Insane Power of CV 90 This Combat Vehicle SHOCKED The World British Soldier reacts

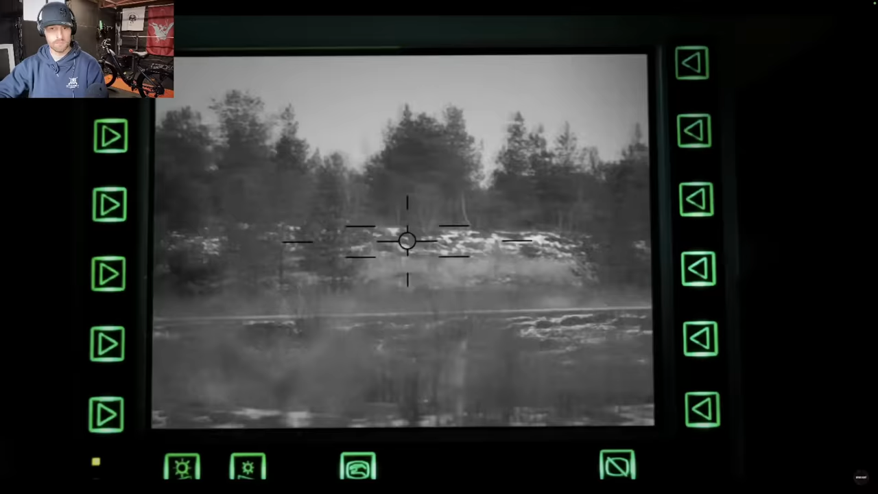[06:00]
360-degree panoramic view of the vehicle's vicinity, which gives the vehicle the capability to react and counterattack quickly.